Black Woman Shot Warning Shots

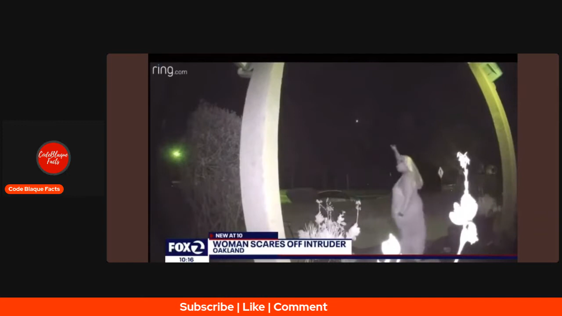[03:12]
Gillum walks outside and fires her 9mm handgun into the air. Call the police. This happened Thursday morning in the pre-dawn hours. I discharge my firearm with a warning for this person to leave.